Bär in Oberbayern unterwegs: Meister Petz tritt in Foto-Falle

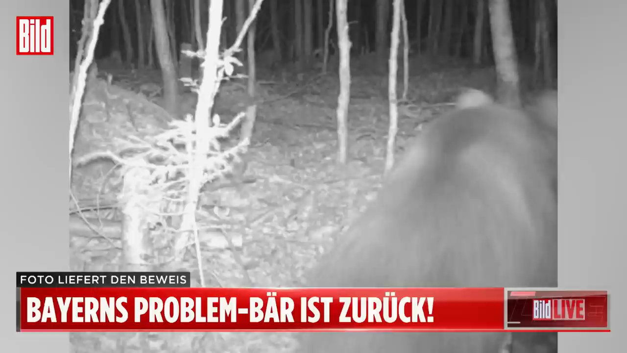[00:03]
Und der macht auch mal Probleme. Hier sehen Sie seinen Hinterteil in die Kamera. Das ist eine Wildtierfalle, die hat diesen Beweis geliefert. Der Problembär in Bayern, der ist zurück. Er ist wieder da, der Bär.